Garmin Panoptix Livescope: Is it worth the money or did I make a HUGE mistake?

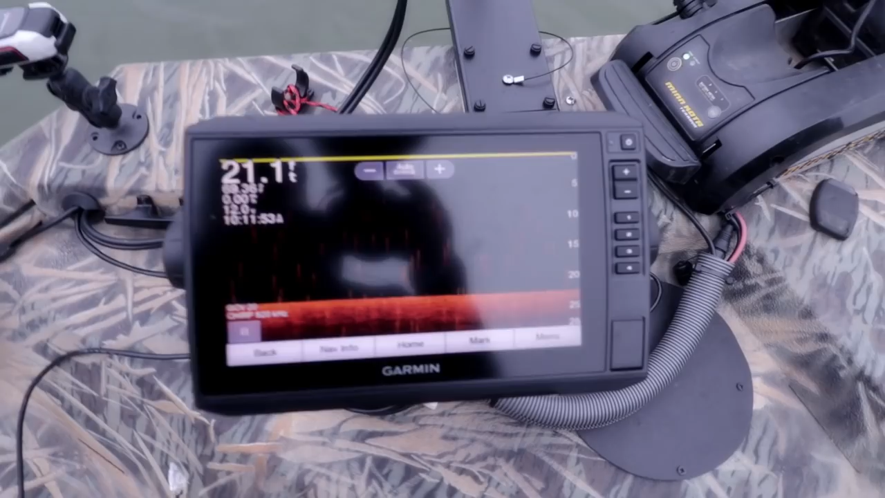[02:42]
On screen: depth 21.1 ft
view I think what they call it so now we're going to switch we're going to go home and we're going to go into our panoptics and there it is looks
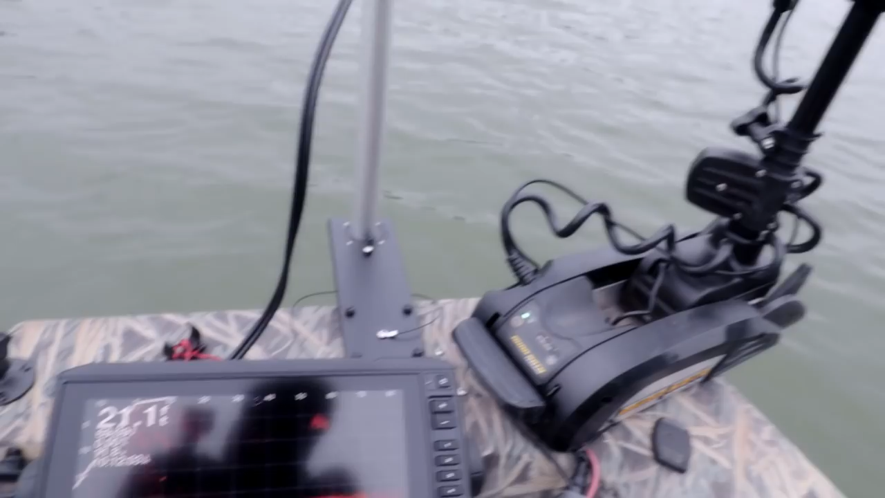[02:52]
like there's a little school of fish right there little bait bowl right
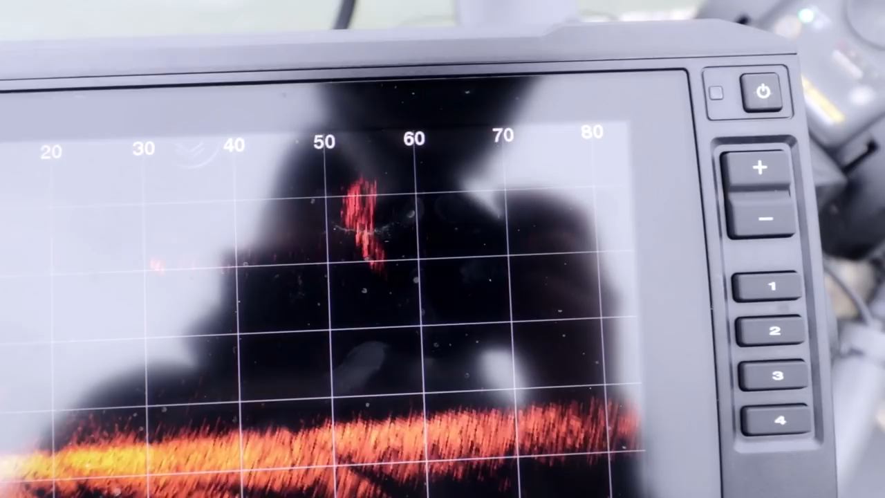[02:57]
there in front of us and then here's a couple little fish right there
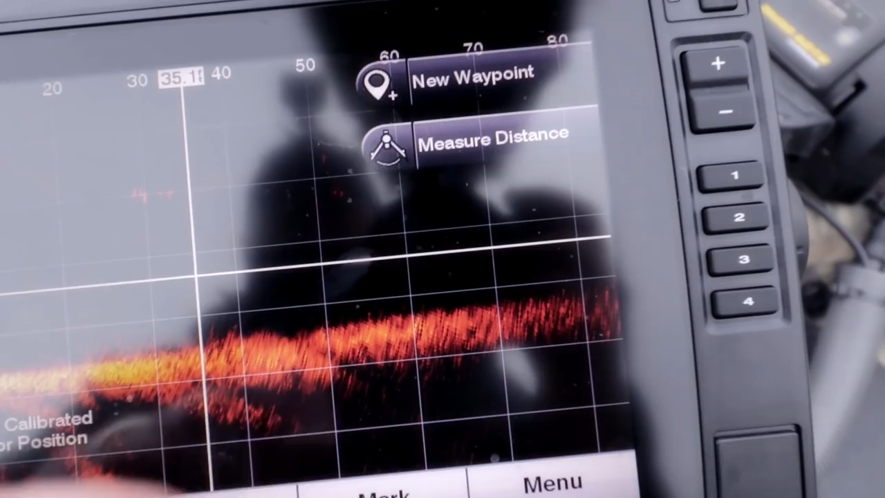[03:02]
I just stopped it let me see back there
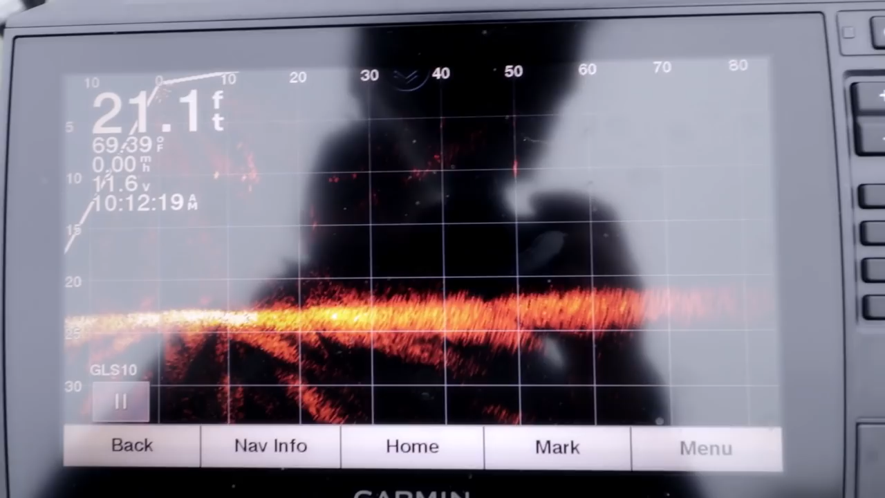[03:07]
On screen: depth 21.1 ft, water 69.39°F
we go yeah a little crappie right there looks like a little school of crappie right
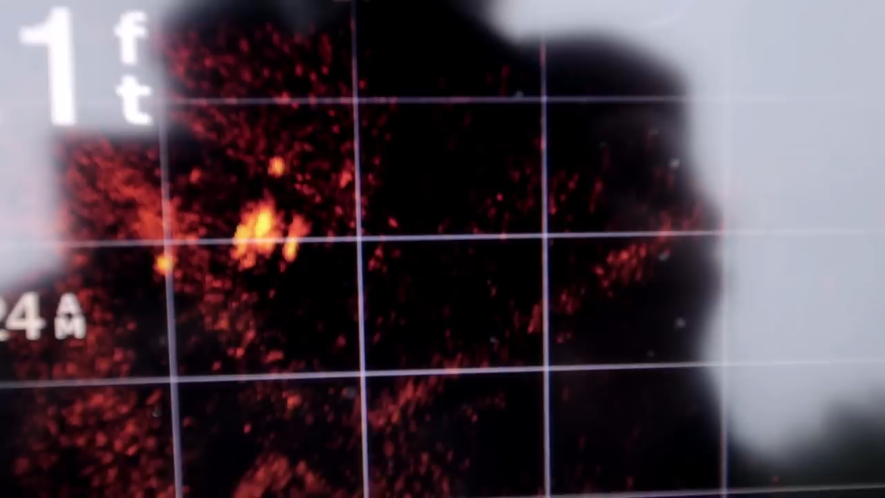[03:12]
there nice it's
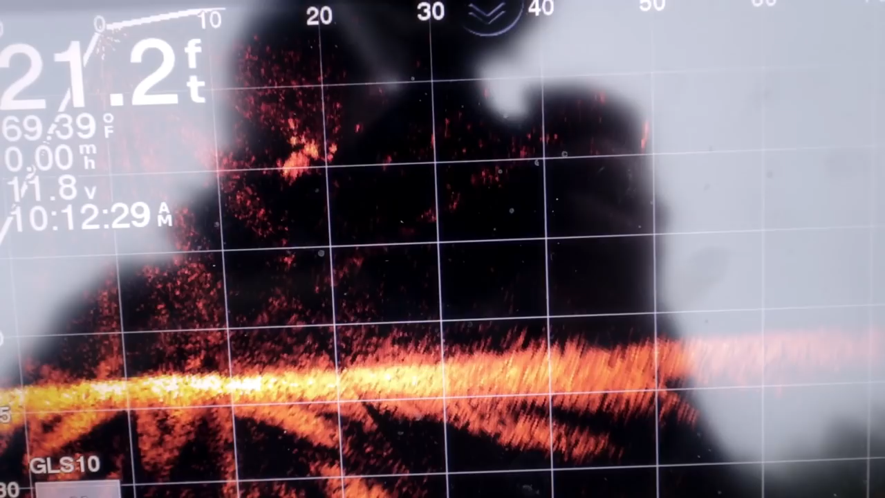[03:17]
On screen: depth 21.2 ft, water 69.39°F
about there about 10 feet of water pretty
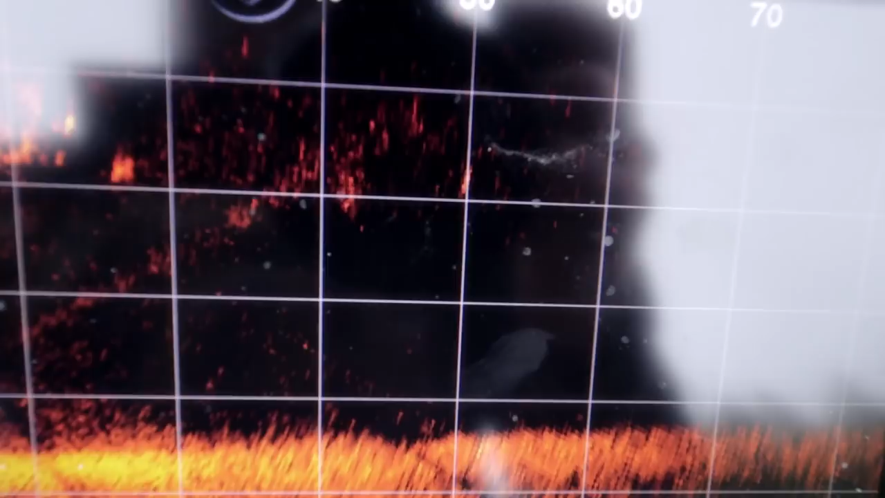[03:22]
good picture here so
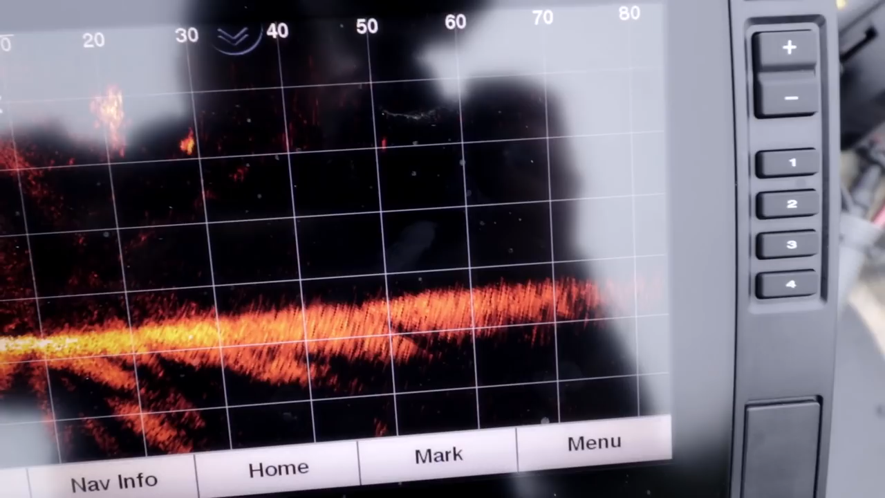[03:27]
I'm gonna put us over by this there's some
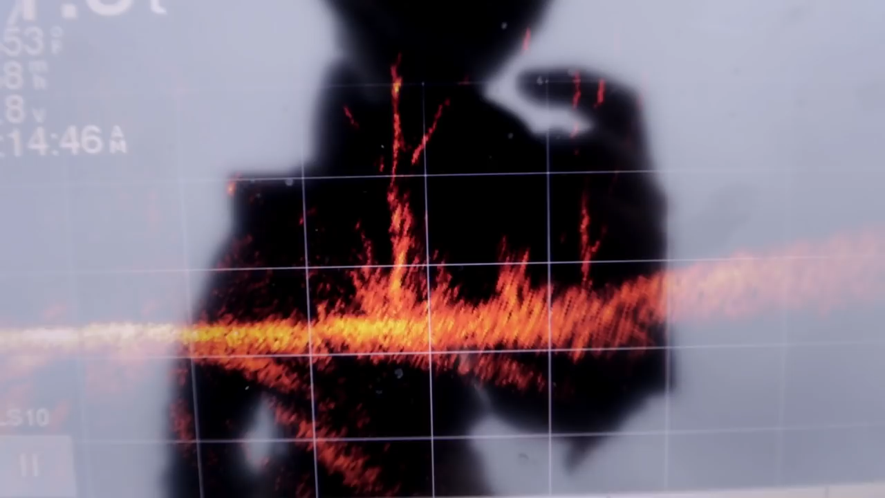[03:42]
tree right here really nice picture of a
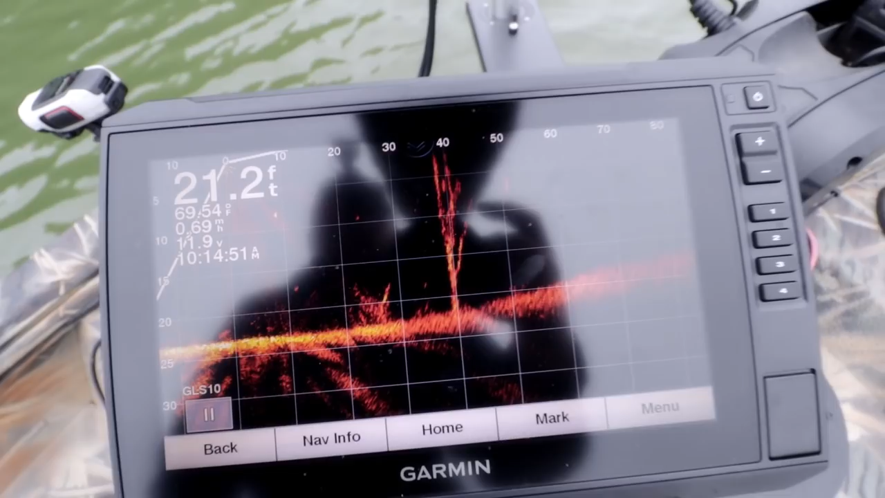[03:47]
On screen: depth 21.2 ft
tree submerged tree looks like a couple little fish swimming around it
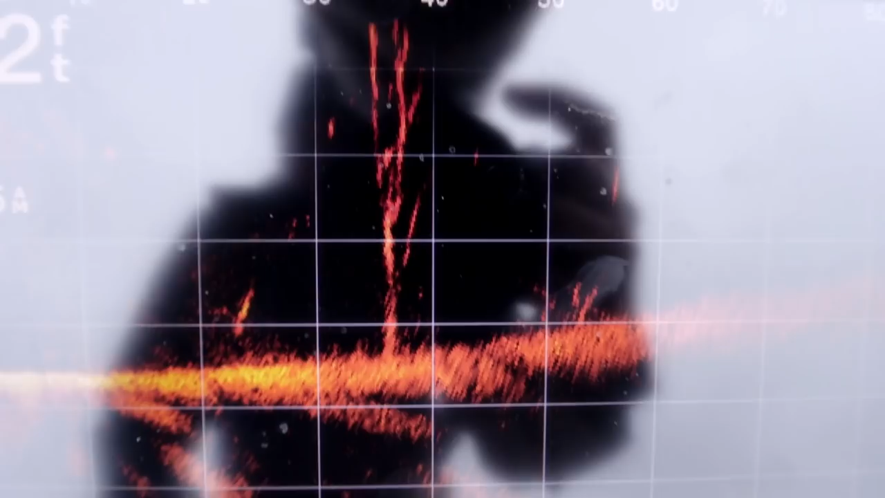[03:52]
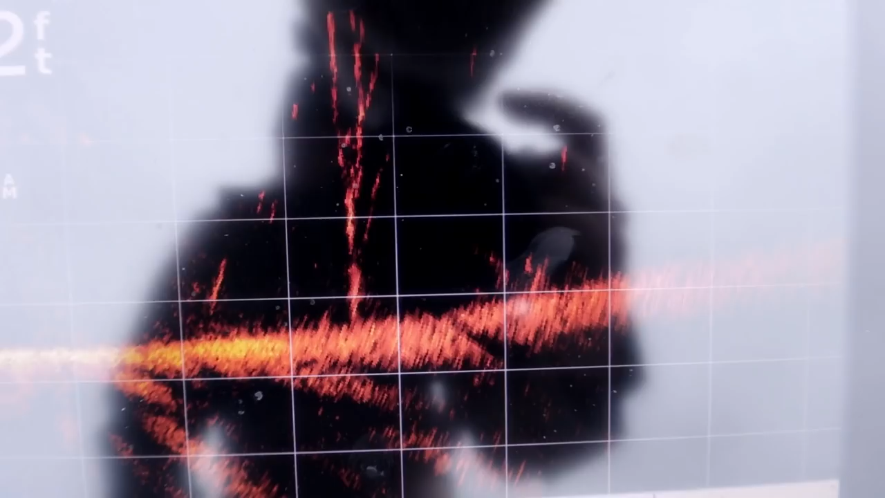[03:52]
nice over here to the left some little little
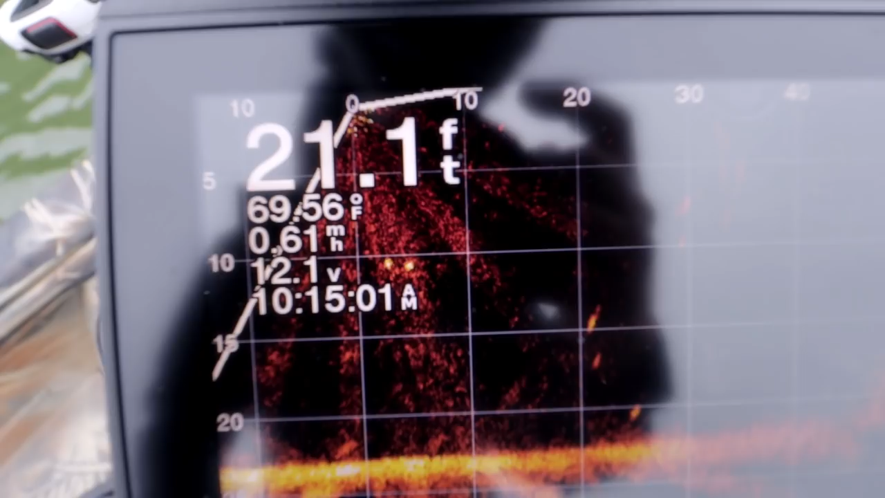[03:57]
On screen: depth 21.1 ft, water 69.56°F, speed 0.61 mph
fish probably crappie there's a couple on the bottom see them swimming around oh
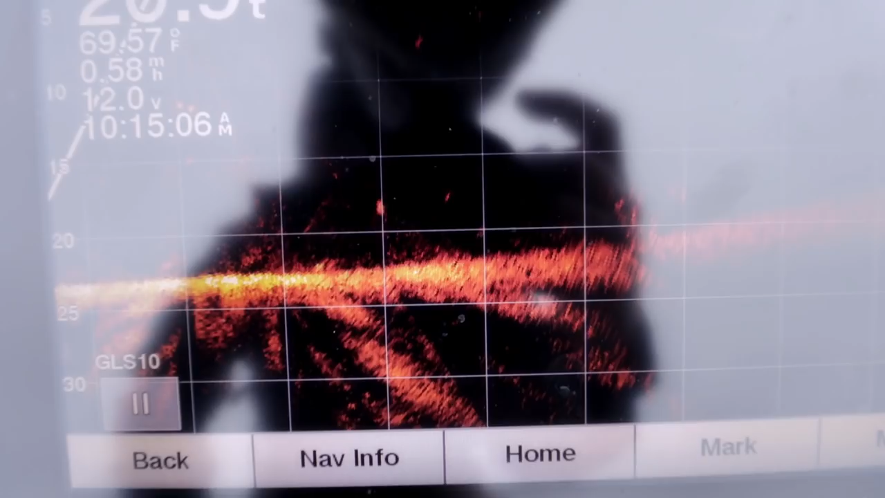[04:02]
On screen: water 69.57°F, speed 0.58 mph
this is so awesome a little tiny bait fish they're probably crappie
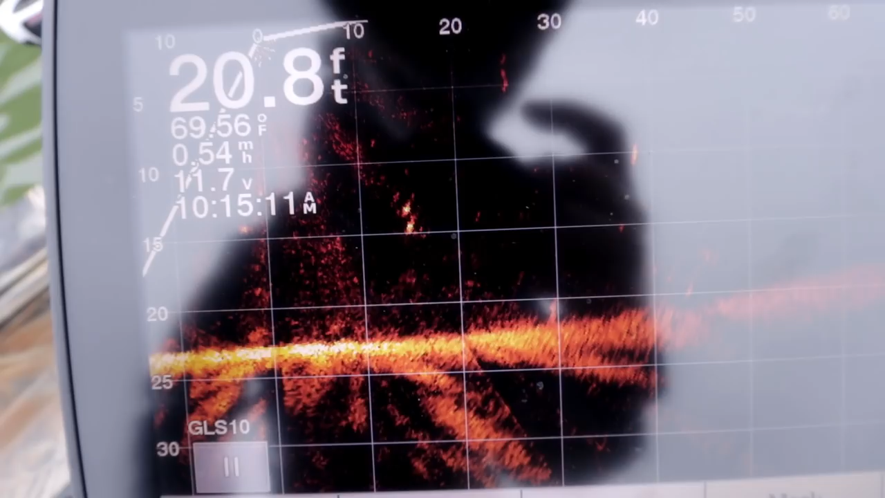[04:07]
On screen: depth 20.8 ft, water 69.56°F
I'd say this is a nice spot for crappie so here I've placed a jacket over the
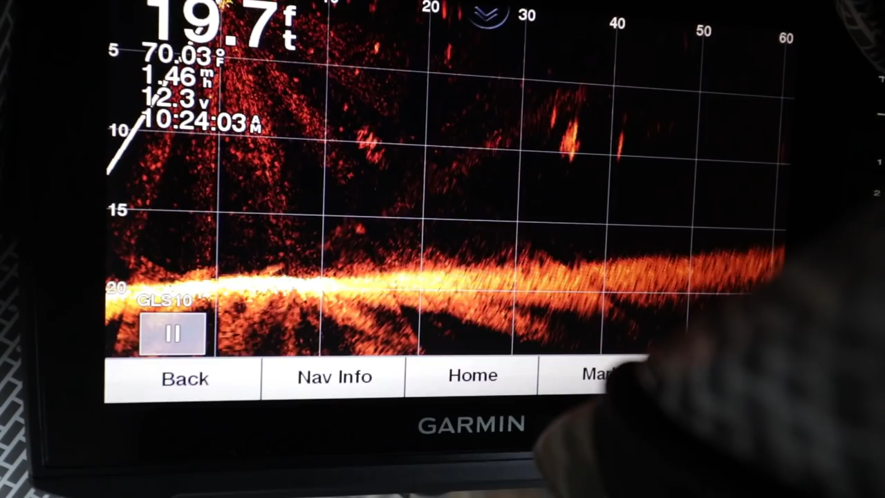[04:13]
On screen: depth 19.7 ft, water 70.03°F
unit so that you can see a little bit better and you see her to the left at about 10 feet there's a really nice school of fish that comes up and then
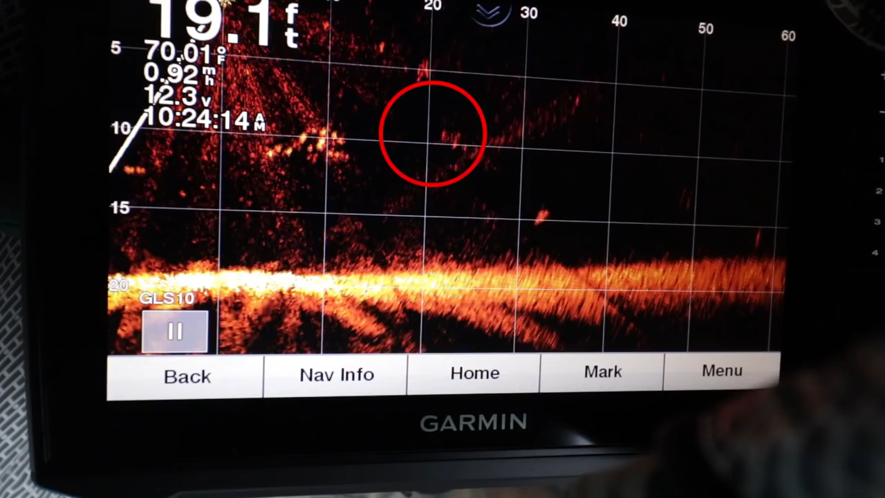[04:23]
On screen: depth 19.1 ft, water 70.01°F, speed 0.92 mph
here's an even bigger one there at the 20 it's about 5 feet 20 feet out from you just a huge ball of bait coming right there it's a really good shot I was really
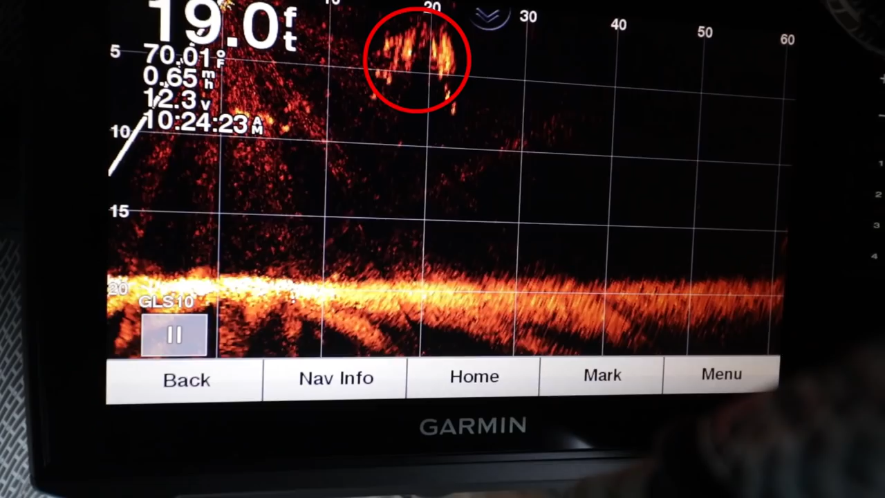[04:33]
On screen: depth 19.0 ft, water 70.01°F
excited to see that one and then a hair till the left looks like bigger fish crappie swim around independently usually the bait bowls are real tightly compacted and over here to the right you can see the makings of the submerged timber as my boat kind of moves back and forth it comes in to focus and out of focus